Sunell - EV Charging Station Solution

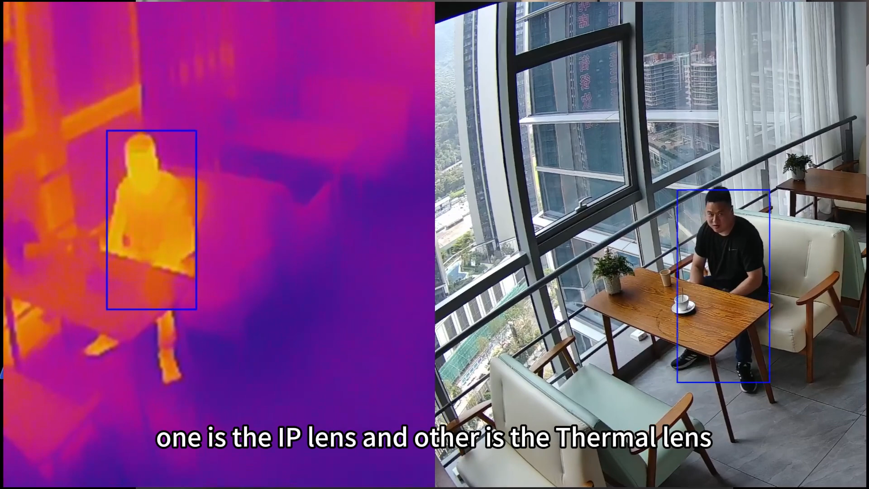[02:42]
One is the IV lens, and the other is the thermal lens. So, the IV camera can detect the human's shape while humans behave.
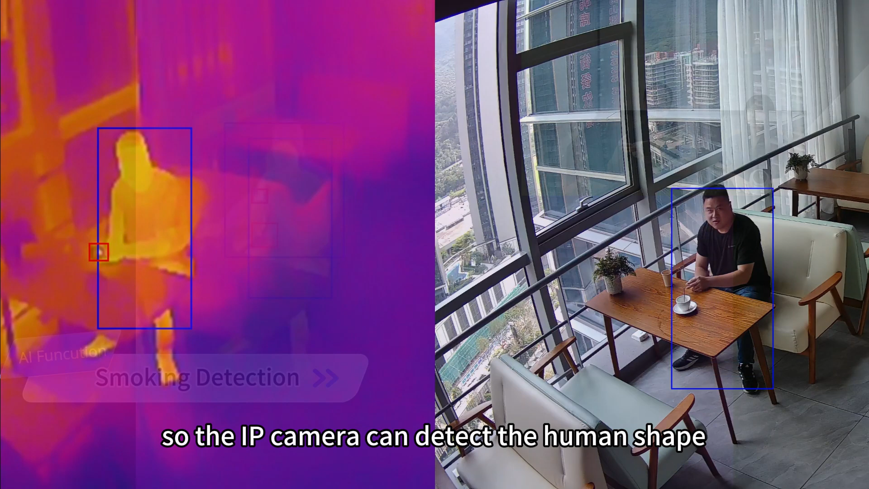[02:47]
And the thermal will detect the temperature of the cigarette on the hand.
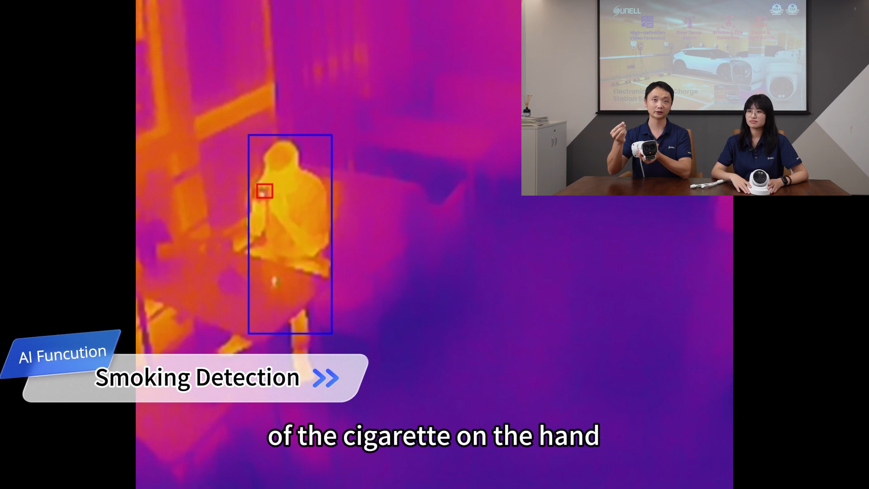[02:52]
So, combined these two kinds, it will detect the man who is smoking.
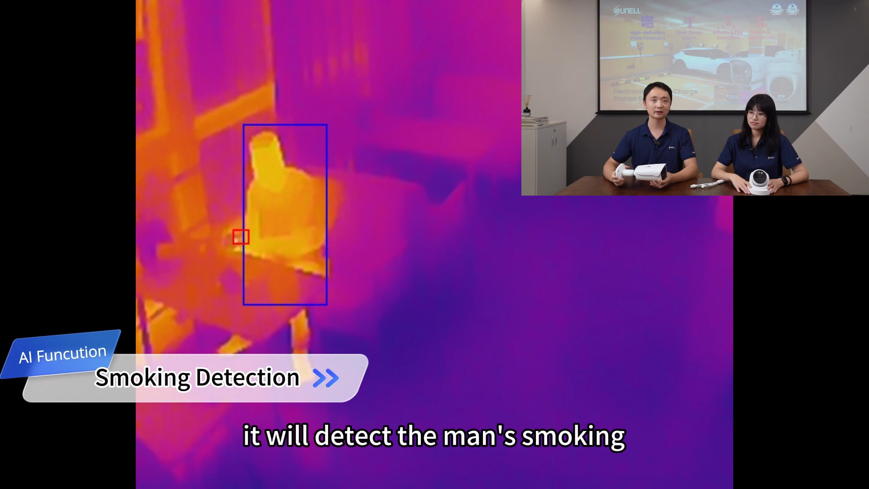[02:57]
The second one is to detect the smoke fire.
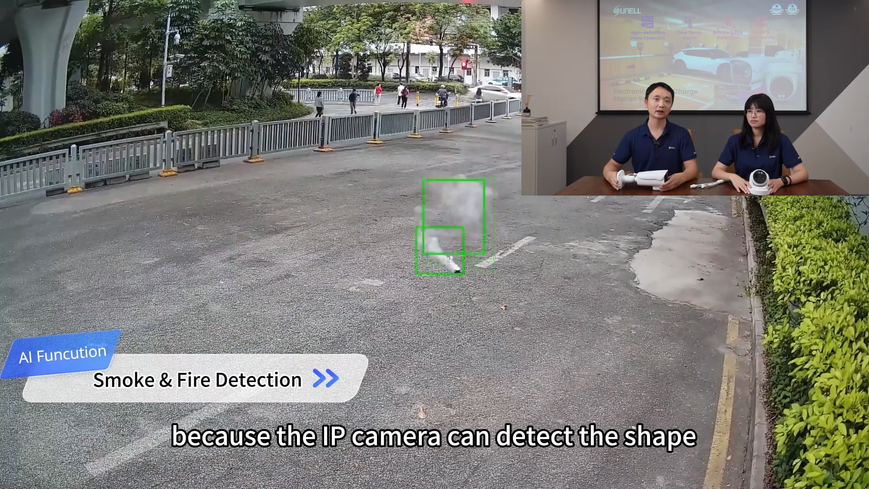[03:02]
Because the IV camera can detect the shape, so the flame shape can be detected.
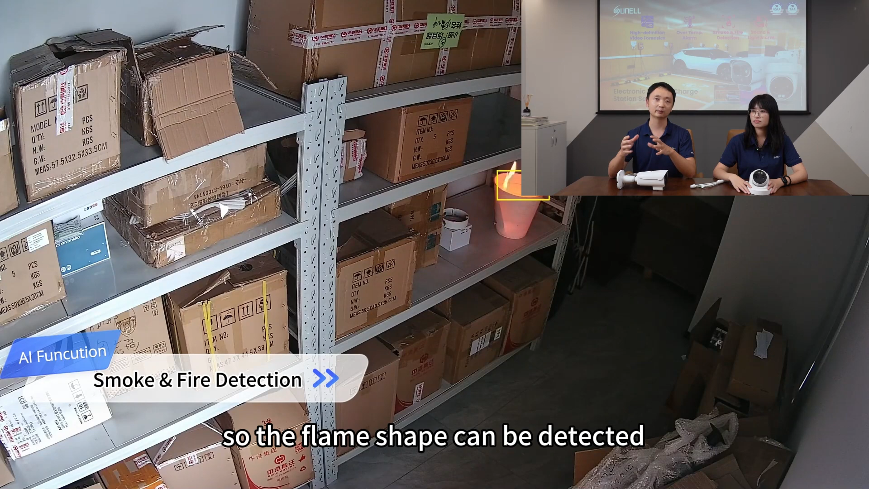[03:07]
The third one is to detect the helmet and the vehicle.
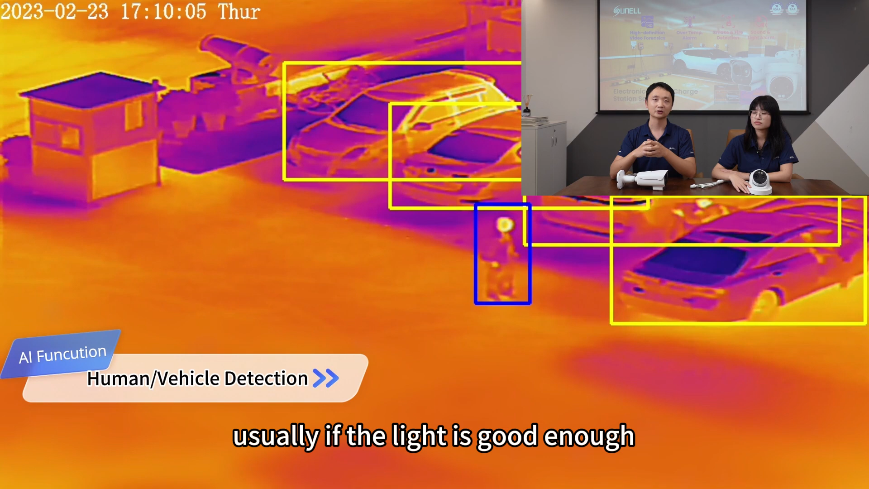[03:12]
Usually, if the light is good enough, or the IR LED could cover the long distance, it can use the normal camera.
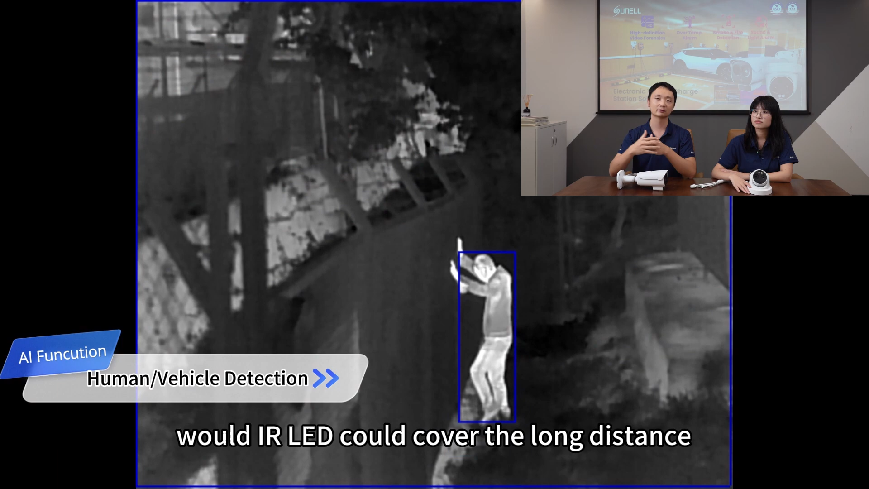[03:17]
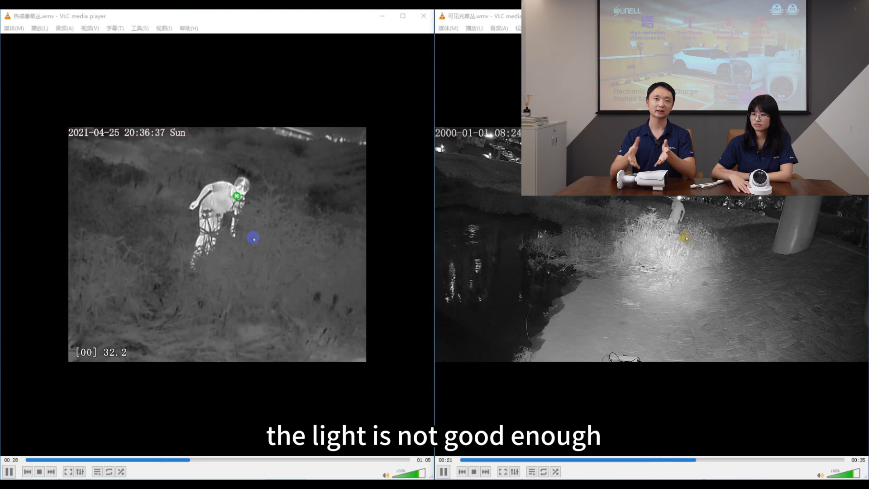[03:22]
But some places, the light is not good enough, so the thermal can show its advantage on these circumstances.
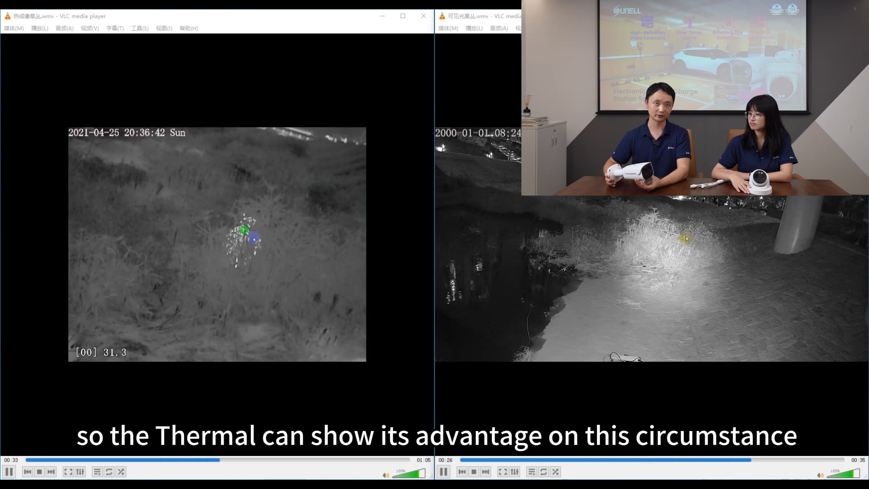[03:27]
Because it doesn't need any light.
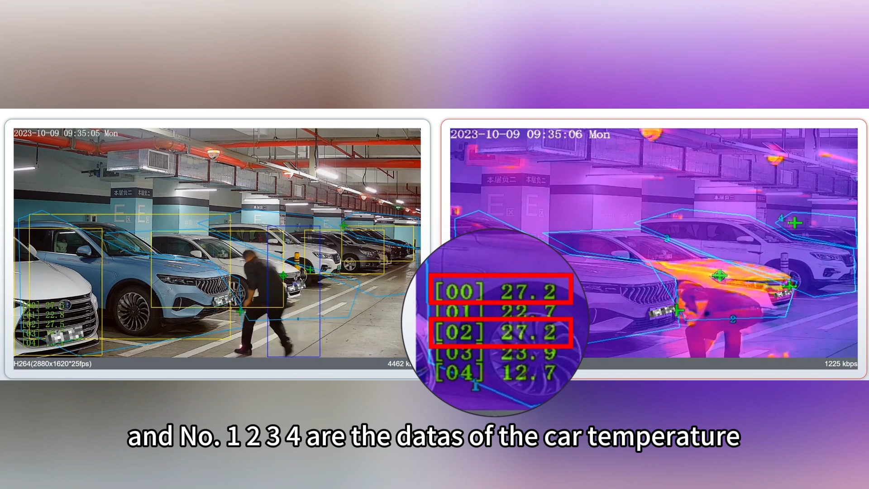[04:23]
And the number 1, 2, 3, 4 are the data of the car temperature. And you can see that when we light up the fire, and the data of the area zeros change directly.
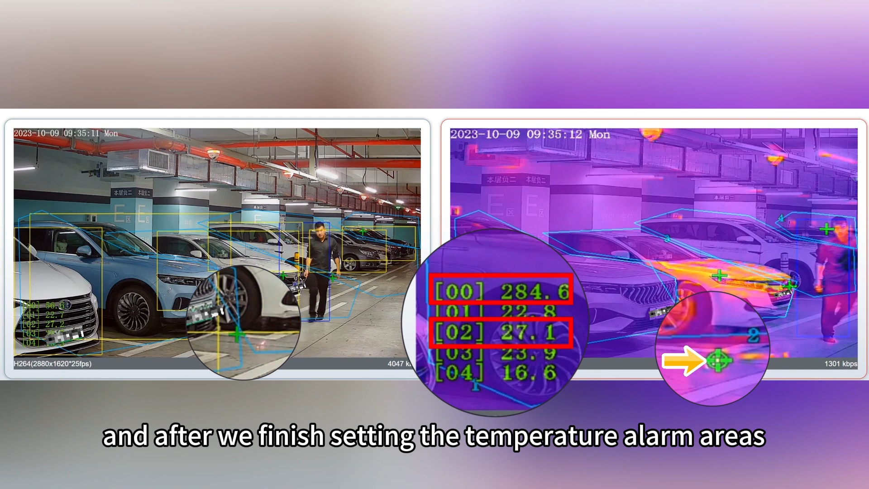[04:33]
And after we finish setting the temperature alarm areas, when the fire targets leave beyond the setting areas, it won't alarm. And when we remove the target into the detection area,